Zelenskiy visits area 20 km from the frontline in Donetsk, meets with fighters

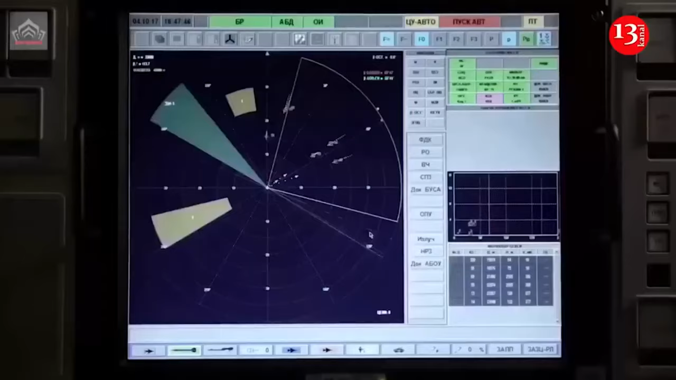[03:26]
The Krasuka 4 is a jamming station control vehicle that provides
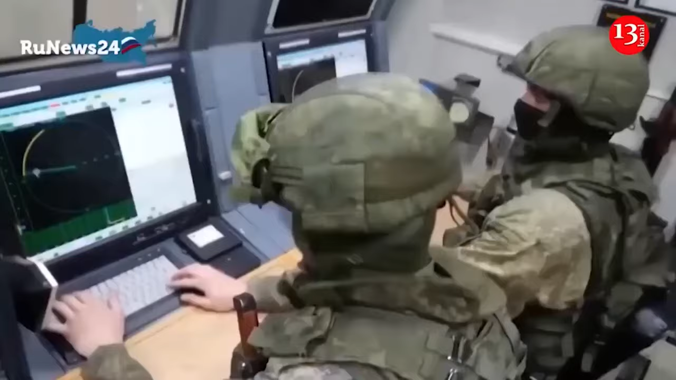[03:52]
the system identifies and prioritizes the target before deciding on the suppression method.